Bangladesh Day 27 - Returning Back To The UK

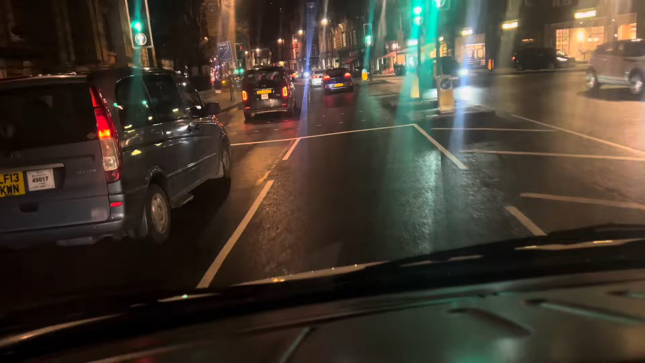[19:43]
Assalamu alaikum everyone. Hopefully shobala soon amrobala. Inshallah. Aske my wife she back in UK safely. Alhamdulillah. O honda jawar fote tula apnar otulia rastat ukeni. And we are in near nice bridge now.
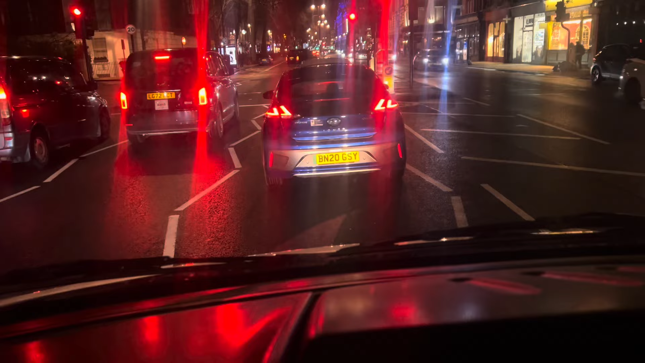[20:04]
Come to Harrods the o dukan jeta ota. So salamat aiso na Allah lahla shukur amar buar bou wa nati amar furi everyone arrived safely alhamdulillah Allah shukur dua korba hole